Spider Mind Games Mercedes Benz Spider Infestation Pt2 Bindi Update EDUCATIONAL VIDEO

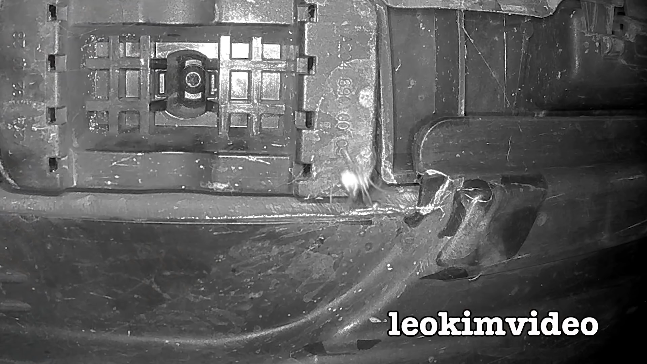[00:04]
Okie dokie, it's time for some more spider-rific action when we're going to investigate what are these spiders which are underneath my car which I'll be selling very soon.
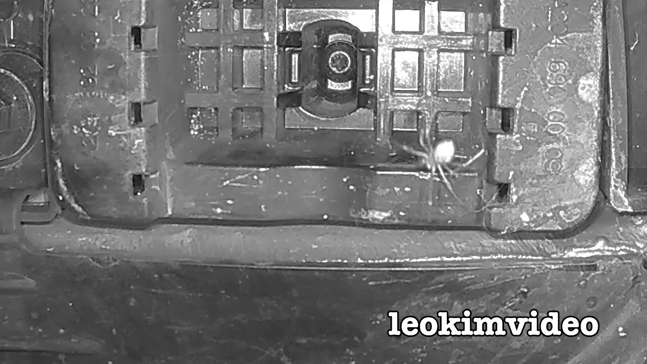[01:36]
This spider is presenting more like a white or cream coloured spider under this night vision that this camera's got.
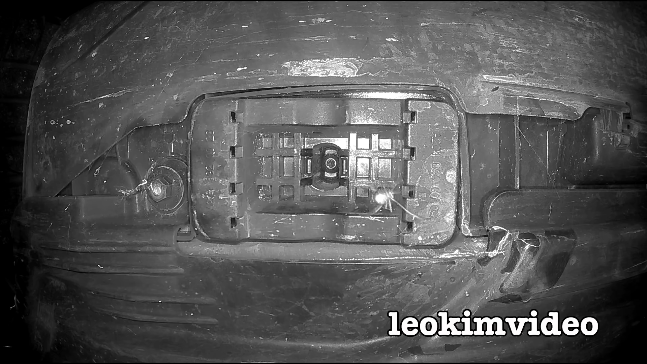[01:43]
Another notable feature about this spider versus a redback spider is it has stripy legs and now that I can see where it's residing up in its little hidey hole, it sets up that area differently to a redback spider.
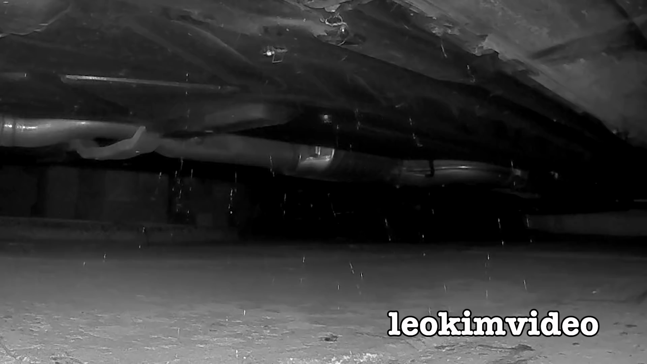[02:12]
So in summary, the lower web work that goes down to the ground looks just like a redback spider, but the upper web work, which often is very mangled and messy with redbacks, I'm not seeing that type of intricate web work or nest that I would see if this was a redback spider.
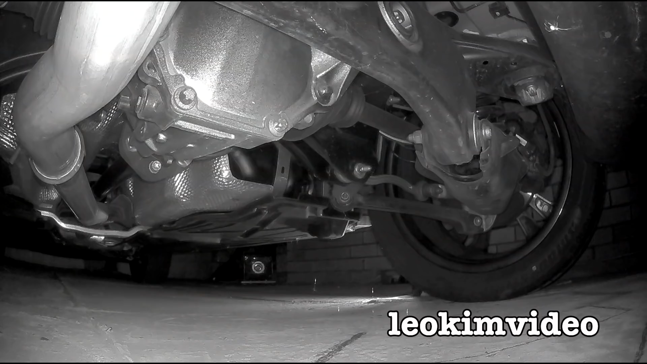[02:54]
What I'm relying on in capturing the footage is spiders tend to be creatures of habits. Once they pick up a spot where they like to reside, they tend to repeat their web action over and over and over and that's what helped me understand where this spider lives.
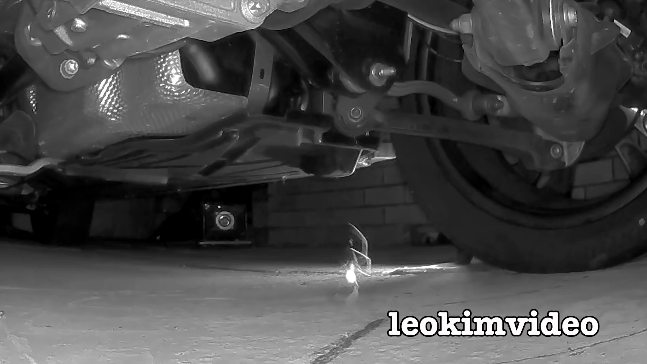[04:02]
It does take a period of time for the spider to do this and I would have accelerated some of the video here but from what I can see we're not dealing with a redback spider.
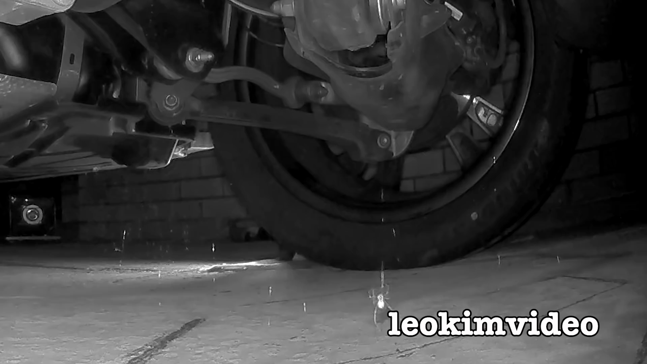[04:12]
This spider at the back of the car is also one of those grey house spiders, cement spiders, whatever spider. And it wasn't until I got a camera and poked it up underneath the back of the car looking up into areas which are very hard to see, I started to see things I wanted to see plus more.
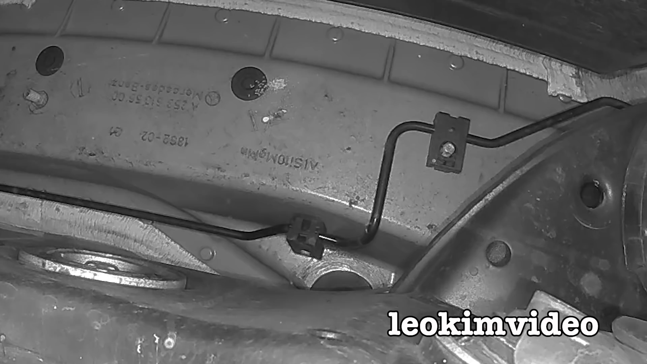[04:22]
I saw the spider that resides at the jacking point of the car went to visit its neighbour spider and I think, well, I don't think it was welcome and it sort of hung around for a little while and then it went back to its original spot. And maybe the real bonus in all this is, apart from seeing the spider, I can also see there's an egg sac there. The spider egg sac looks like it's opened up.
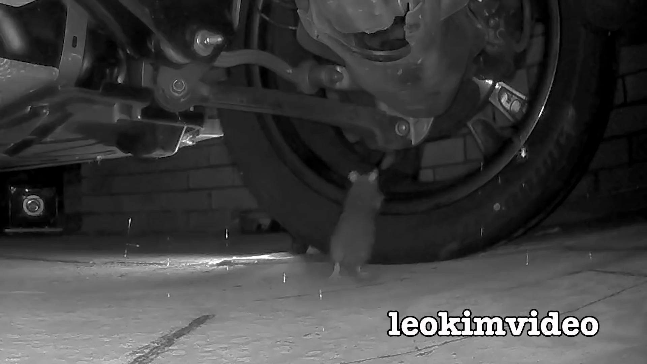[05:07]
So because I know exactly where these spiders are via those little security cameras, I went to take a look at those areas during the daytime with lights and you start to see just how reclusive these spiders are.